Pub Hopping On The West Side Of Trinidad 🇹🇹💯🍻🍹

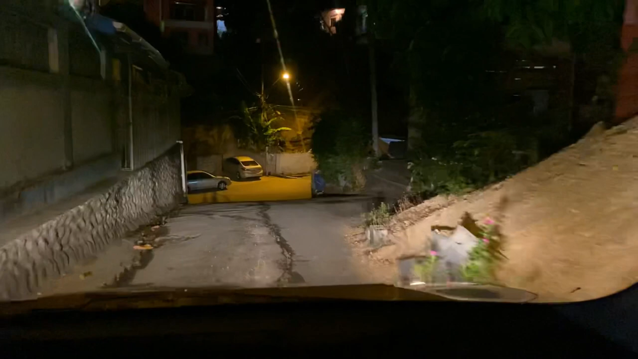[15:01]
No idea. We didn't know we're coming out. We know we're following the music. Where are we going?
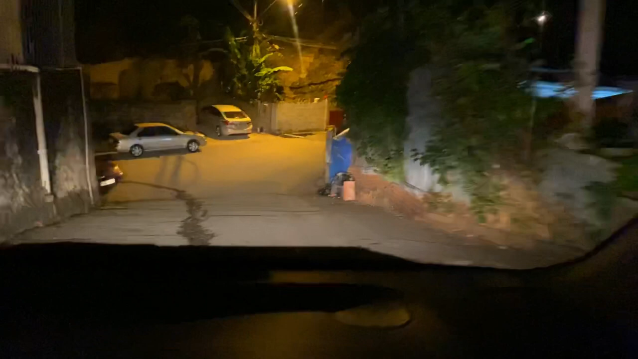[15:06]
Ooh, and watch what we're going downhill to come back up and we are no gas. Watch me.
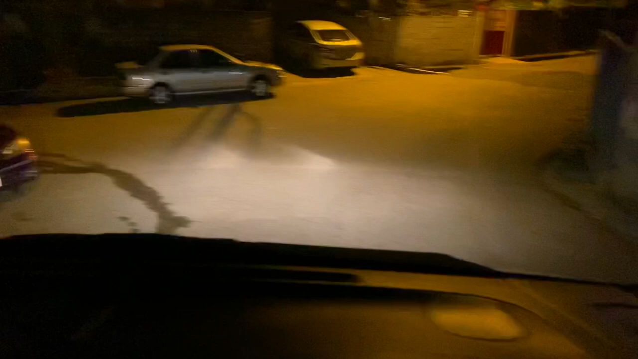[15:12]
Nice. It like it used to have a big drain because it's smelling moist. Oh my god, I love in the back here. It remind me of the ice factory love road. That's what I'm saying.
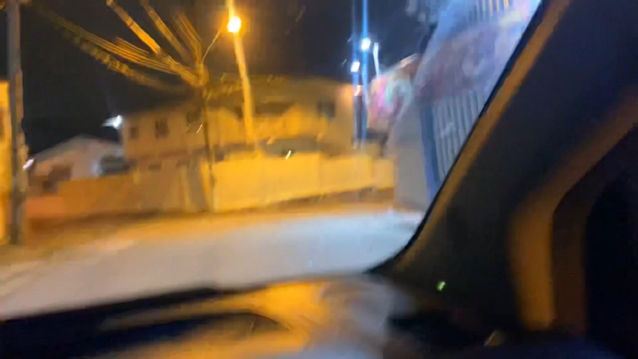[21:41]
So we leave in Bones Road now, trying to show you Bones Road, and real whole boy.
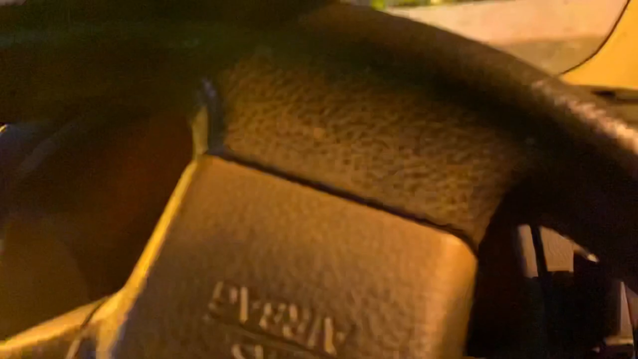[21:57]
I'm going to look for Michelle and them. Yeah, we're going now to any St. James Main or Stanley Backwood?
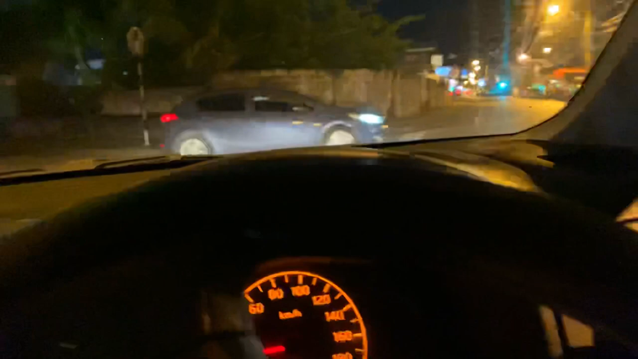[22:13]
That's the wrong place. This is uptown. Oh my god, are we still in the gas station? Yeah, but the light come off now. Yeah, the light come off now. When the Bamsy clapping.
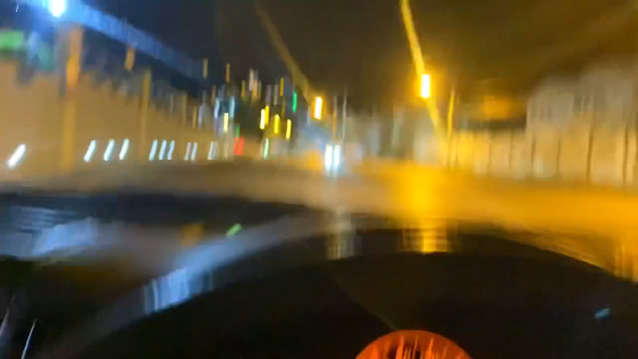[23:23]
But we going up. It's look, on the incline. The other side along Sikila Mall.
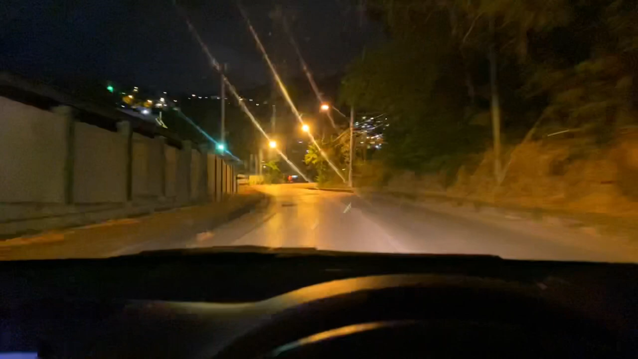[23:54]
It's here. The Army Barracks. Yeah, I think it's somewhere here and inside somewhere.
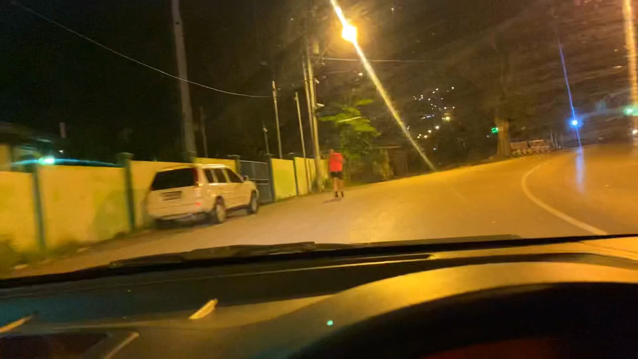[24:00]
So somewhere right where he going in there. I think they're the Army Barracks base entrance there. Me and where? I took it.
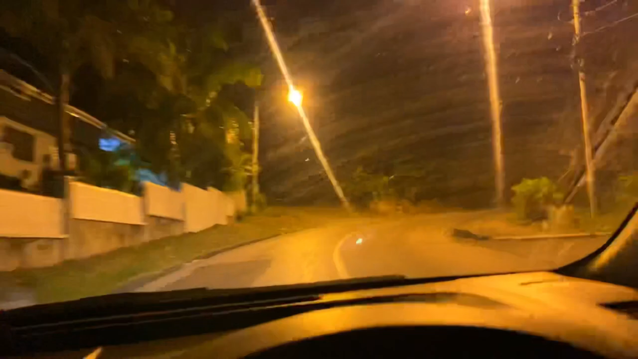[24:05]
And up there's Ambassador Hotel, I think. So I carry my China a little. And I think we're heading to Maribel proper, yes? But they are gone there. I thought what you would get is a whole person. Oh God, I didn't even need my hair again.